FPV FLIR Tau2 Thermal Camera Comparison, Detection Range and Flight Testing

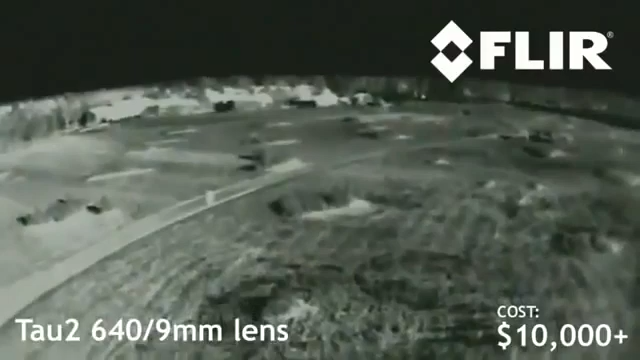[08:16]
if you've got all the money in the world Go ahead and get the 640 It's got the highest resolution It's going to give you the best results under all circumstances However,
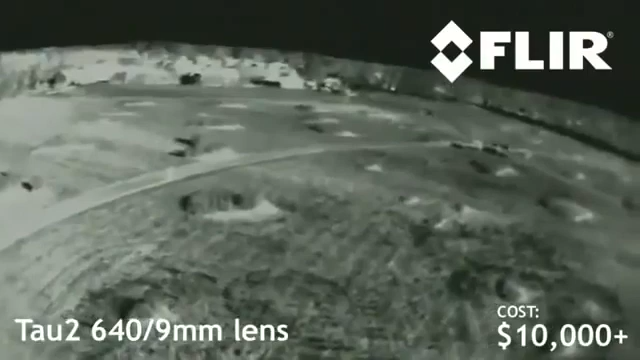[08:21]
it's a little over 10 grand So be prepared to shell out for that For many of you I suspect that the 320 is going to end up being a workhorse It costs about six grand
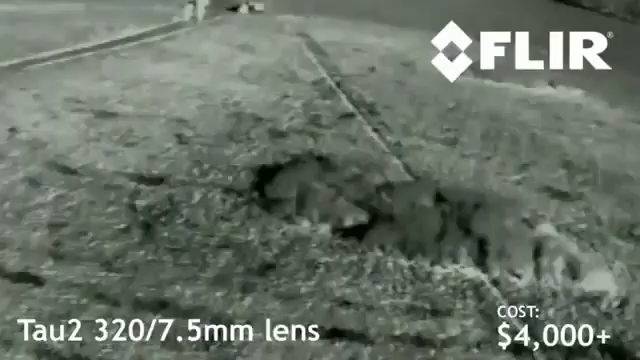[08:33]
less than the 640 At just a little over four thousand dollars And
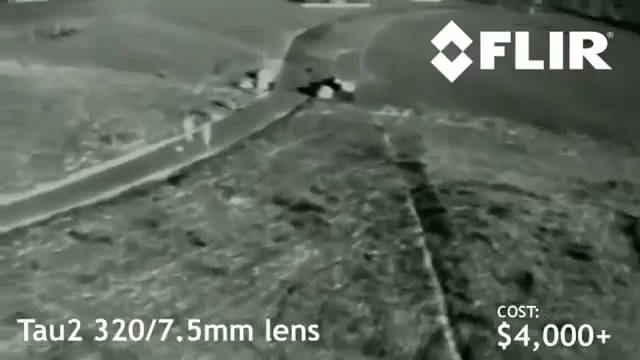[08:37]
as you can see in our testing It works very nearly as well The detection range is basically the same And it gives you plenty of detail to fly by
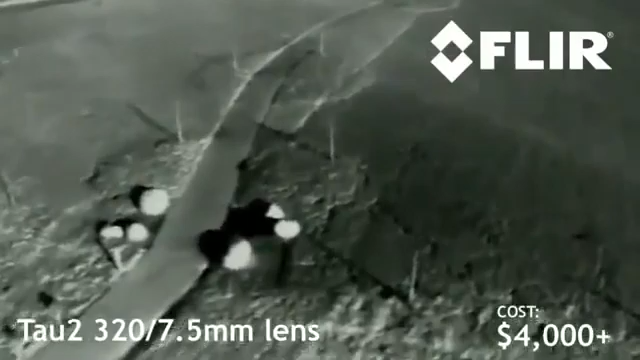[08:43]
If you're scraping together every single penny
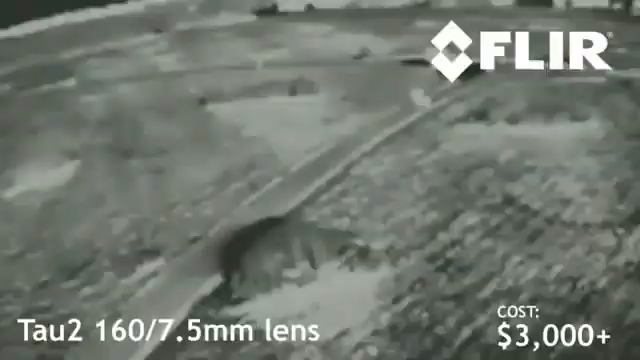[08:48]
And your mission requires a thermal imaging capacity Go ahead and get the 160
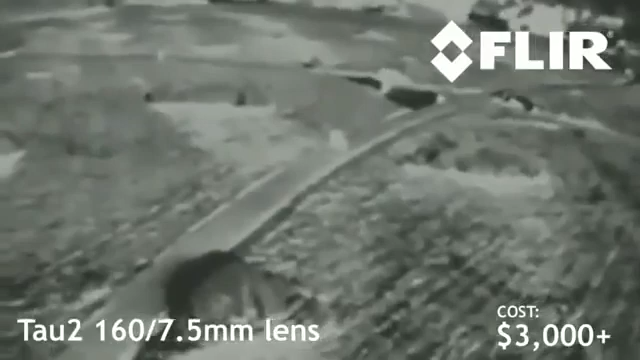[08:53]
It sells for a little over three thousand bucks However, if it were me I'd go ahead and save up the extra thousand bucks And get the 320 It's just that much better